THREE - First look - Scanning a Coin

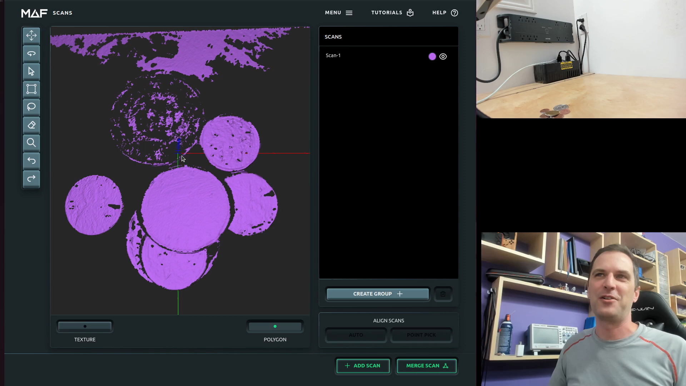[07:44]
But we are missing a lot of data here obviously and that's because of the various reflectivity. This this point here is an Amazon Prime coin. Some special coin from the Expanse. I really like the Expanse so I thought I'd include it. But it's also incredibly reflective. It's it's mirror finish. So if I show you show you in the in the feed down here it's it's incredibly shiny. So any scanner would have real tough time with that and for us this is this is what we're getting.